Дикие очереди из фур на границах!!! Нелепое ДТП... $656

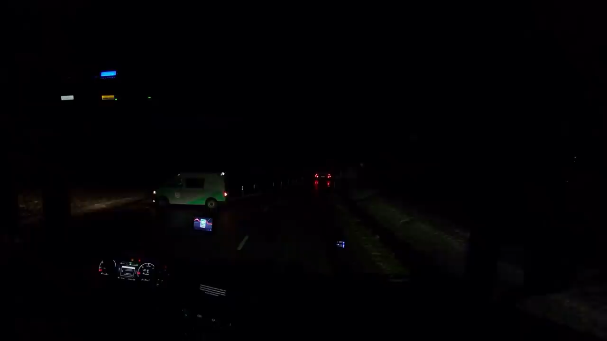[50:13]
Такой город маленький. Вот, видите, здесь вот сужение. Вот. Вот он сюда заехал. И по Гранзе его прогнали. Начал сдавать назад и... На одиночке этого...
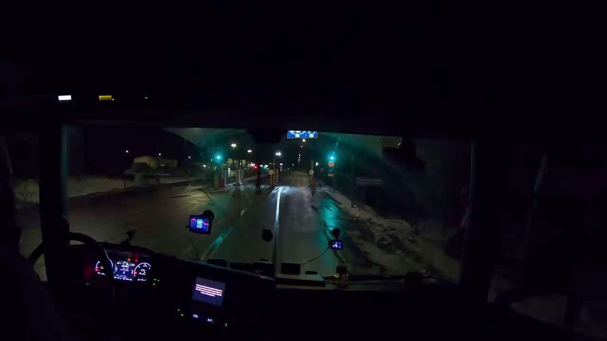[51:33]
Готовьтесь к прямому паузу через 900 метров. 2.30 по Москве. Мы заезжаем на границу. До конца общего времени осталось 12 минут.
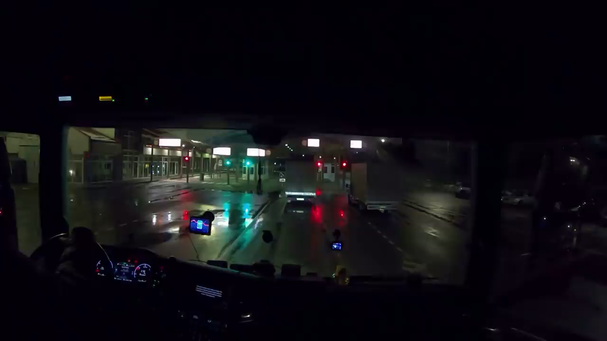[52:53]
И какой тут процесс. Наверное, туда подъехать надо потом и все оформляться. Ну, наверное, пока эти тут стоят. Видите, у них один канал только работает у литовцев. 20 минут четвертого.
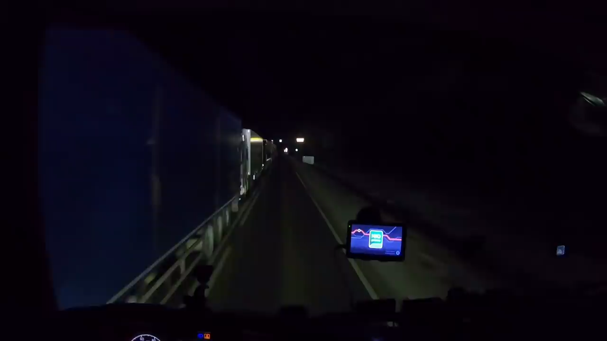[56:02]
Видите, что здесь делается? Это вот этот ряд, который стоит на заезд. А там еще стоит второй ряд, который спит. Здесь подъезды, объезды, переезды. Кто где спит, непонятно. Короче, едем и мы спать.